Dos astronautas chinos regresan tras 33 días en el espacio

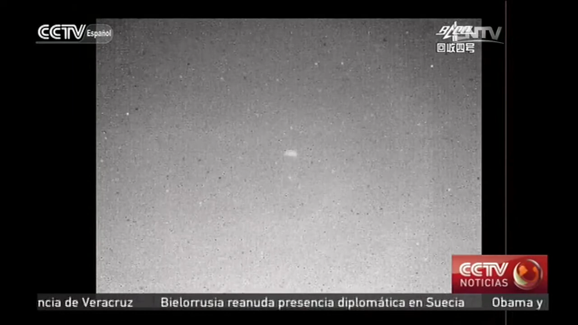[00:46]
La nave espacial tripulada Shenzhou-11 aterrizó en la Tierra a las 2 horas 7 minutos hora de Beijing, el viernes en Mongolia interior.